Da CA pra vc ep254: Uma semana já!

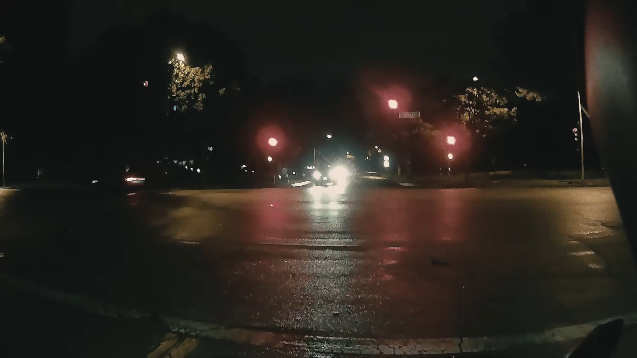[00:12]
Cara, choveu o dia inteirinho Sabe o que é isso, cara? O dia inteirinho E o duro que o chão tá surto Porque não é chuva Vamos explicar uma coisa aqui, tá? Não é chuva, é esse chuvisqueiro bobo aqui, ó Pega trouxa Você sai na rua Você fala assim
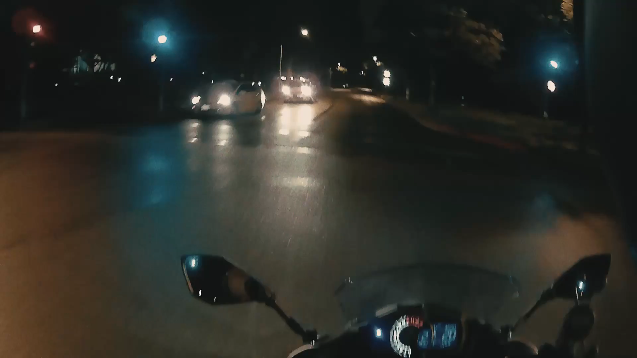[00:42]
Tranquilo, não preciso nem de guarda-chuva Cinco minutos depois Você tá molhado igual a você ter entrado em uma piscina, cara É, fera Ih, tá tendo que tomar um cuidado Você passa o pé aqui na rua Em qualquer lugar, né?
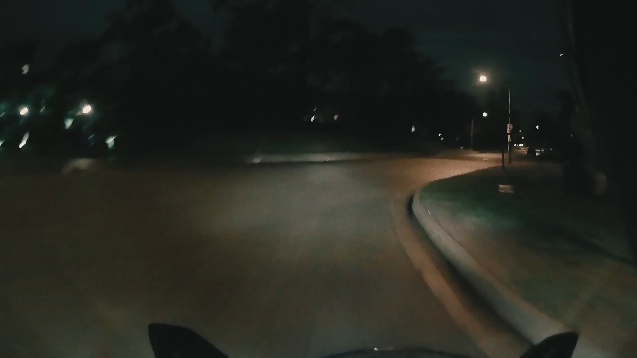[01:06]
Você passa o pé, cara O pé desliza por cima Em cima de óleo,
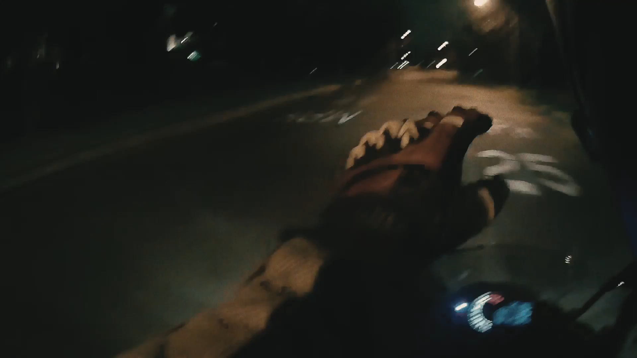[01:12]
areia Tá tudo solto, cara Então é chuva que não é o suficiente pra lavar
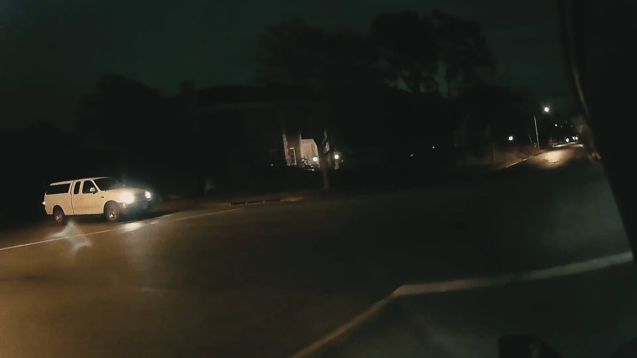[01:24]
Opa, já que você parou É uma chuva que não é o suficiente pra lavar o chão Mas é o suficiente pra soltar Eita perreba Não vai dar Eu tenho que fechar aqui a manga da jaqueta, cara Tá frio Pra variar, né?
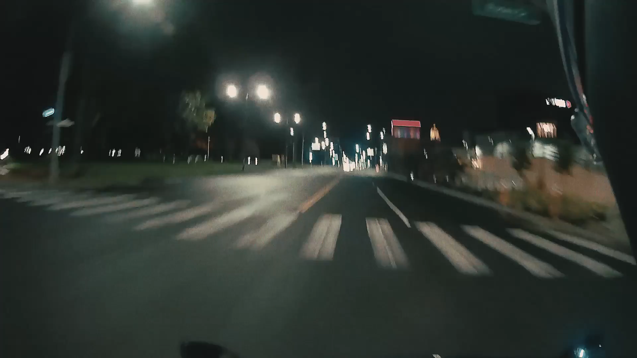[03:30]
jaqueta Tá entrando um vento gelado no braço esquerdo
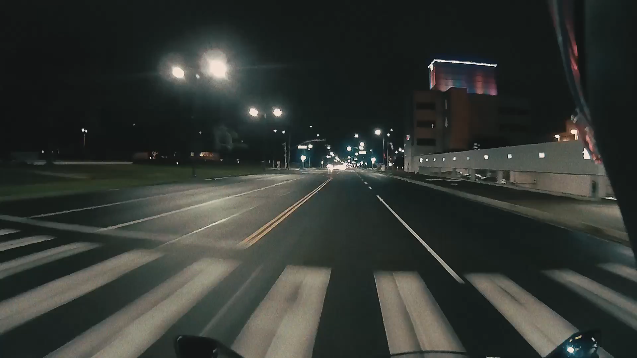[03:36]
Eu vou te contar, viu, meu amigo Tá fazendo É aquele lance, né? Quando você fala assim Puxa, acho que eu vou pegar um sinalzinho vermelho Pra Dar aquela corrigidinha Não, você não pega Fica tudo verde,
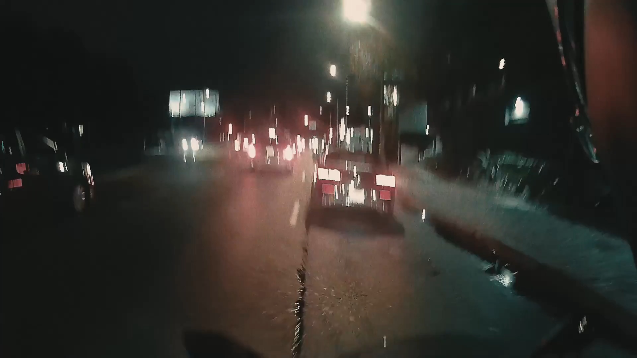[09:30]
Eu sei que é difícil guiar com chuva Eu tô Eu reconheço isso Mas Isso aqui tá o cúmulo, né? Olha a sujeira, ó